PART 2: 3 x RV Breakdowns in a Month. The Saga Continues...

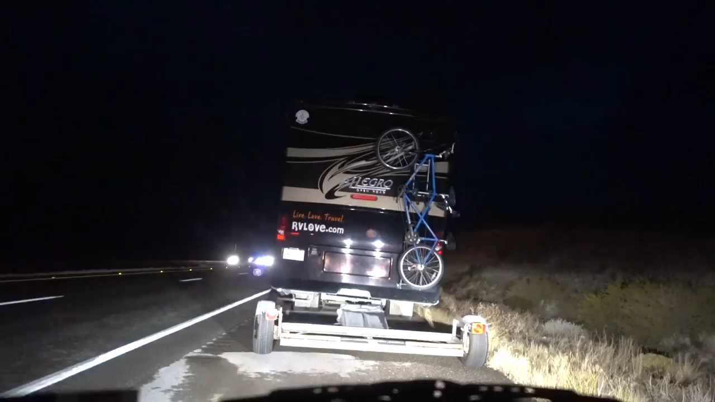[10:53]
so because the coach was parked on the hill
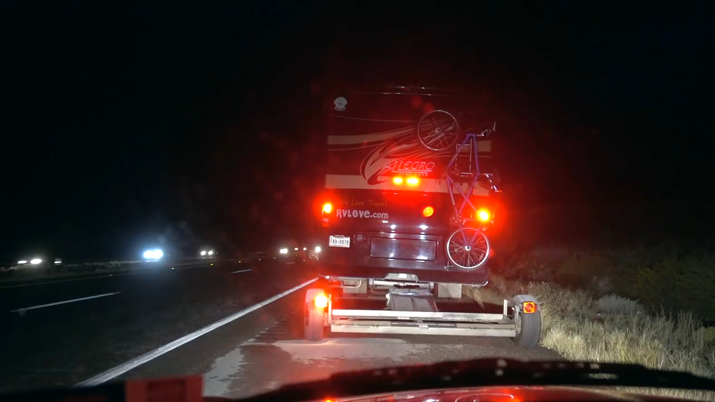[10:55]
the tow truck driver suggested we drive a little further up to a level clearing in
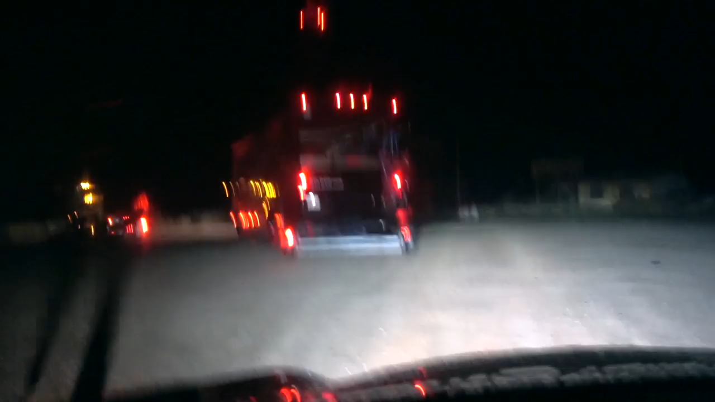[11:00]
order to load the coach onto the tow truck once we got there the rain had really
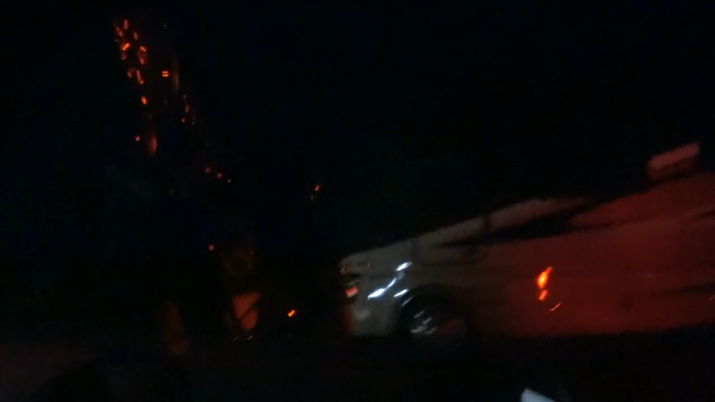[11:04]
set in and we were really having second thoughts about whether or not we wanted to
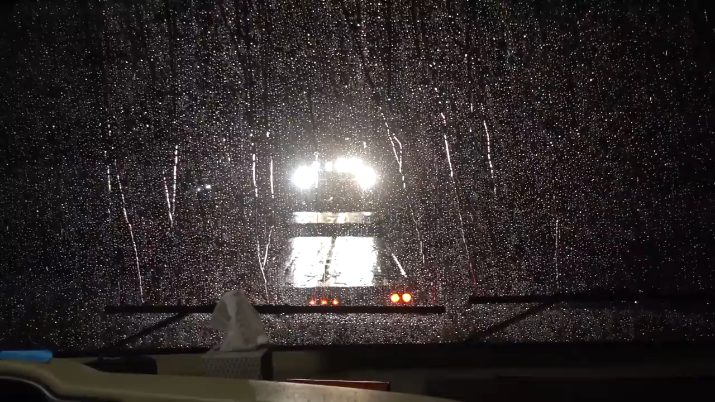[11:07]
proceed with the tow the coach did seem to be driving fine we figured as long as we could follow the tow truck
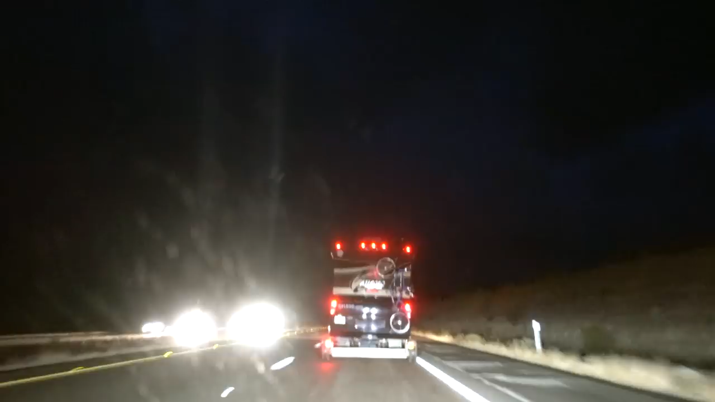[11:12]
into kingman with the mini behind that would be a pretty safe option and if there were any problems we could always pull over